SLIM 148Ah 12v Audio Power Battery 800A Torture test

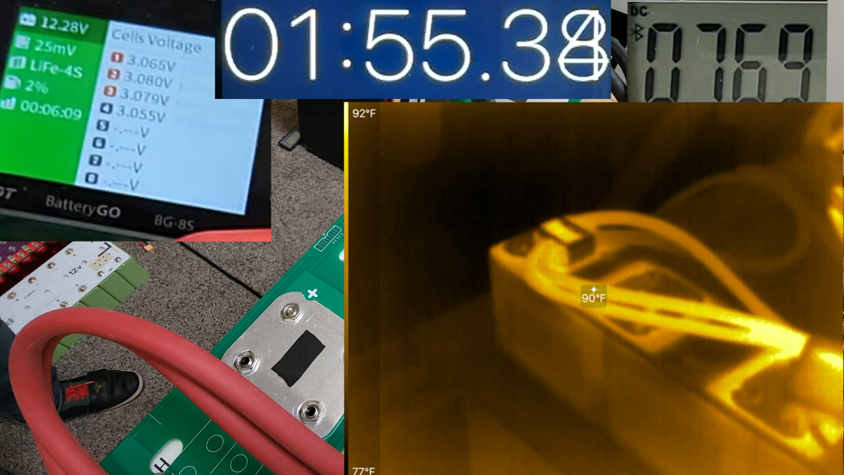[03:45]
On screen: spot 90°F, scale top 92°F, scale bottom 77°F
Those are at 90 already. So the cables are getting hotter than
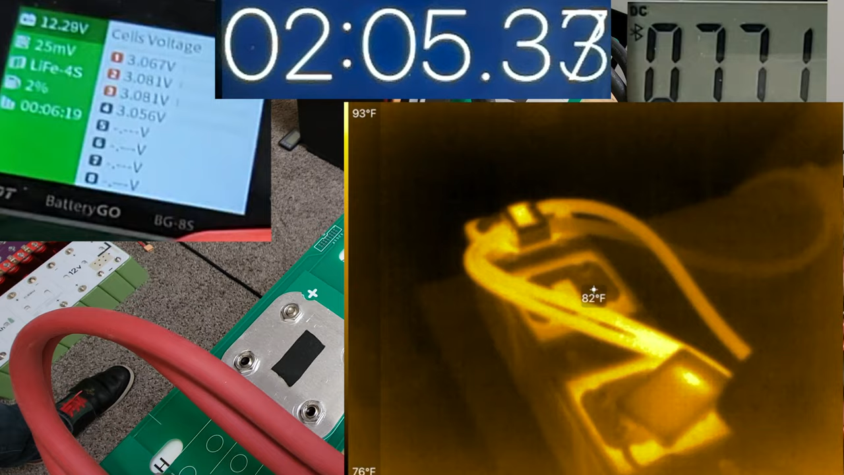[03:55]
On screen: spot 82°F, scale top 93°F, scale bottom 76°F
the terminals. 769 amps. We're at least nearing, 2.5 minutes or so.
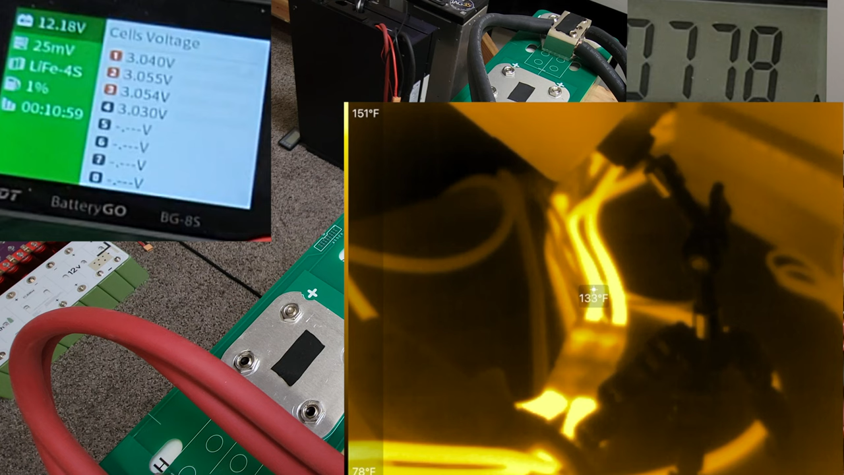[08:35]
On screen: spot 133°F, scale top 151°F, scale bottom 78°F
That's a 2-watt cable over there. It's hotter than our bus bars here. About 10 degrees hotter.
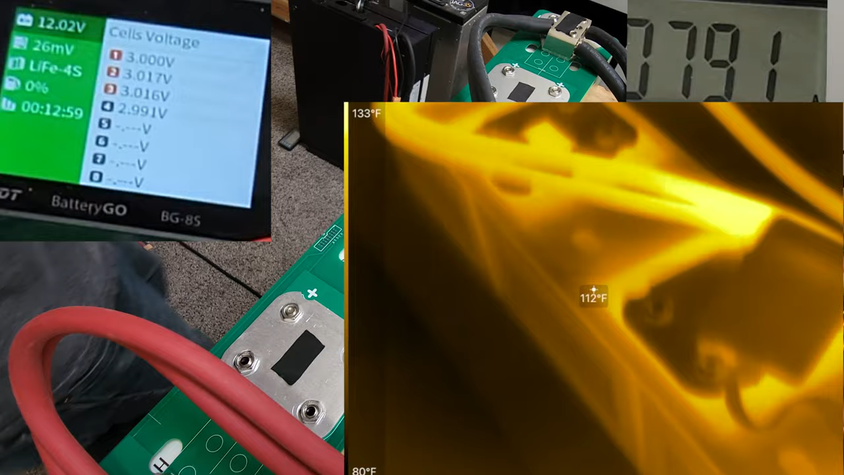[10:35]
On screen: spot 112°F, scale top 133°F, scale bottom 80°F
Let's see. Yeah, it's about the same. A little bit cooler. Maybe the screws are tighter on that one or something.
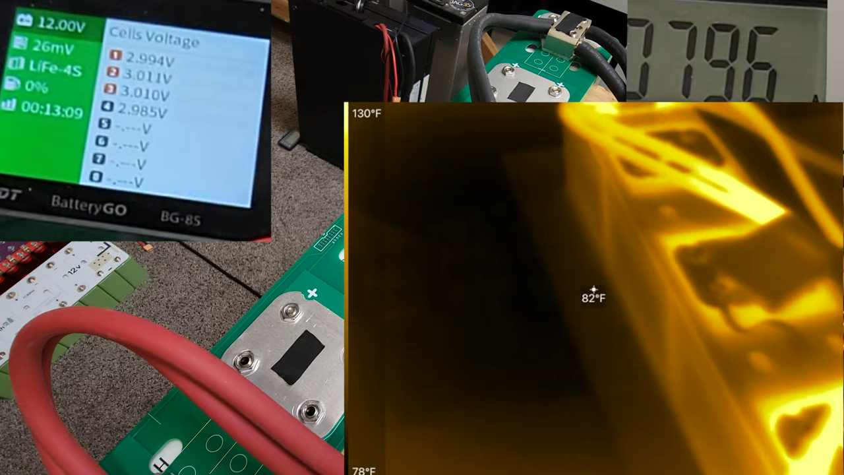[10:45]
On screen: spot 82°F, scale top 130°F, scale bottom 78°F
Or this is the worst one right here. 136. Where are we at?